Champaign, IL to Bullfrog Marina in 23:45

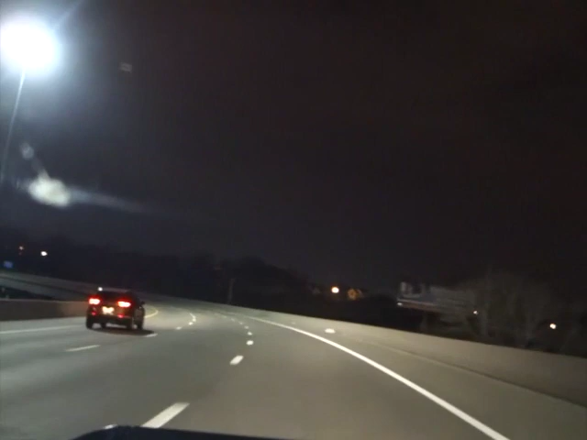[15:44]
And here's the welcome to Kansas sign. Finally. I don't get to see it because the camera couldn't handle all that light and it didn't adjust quick enough. So we're in Kansas, 5:17 a.m. Been on the road for an hour and 17 minutes. Okay,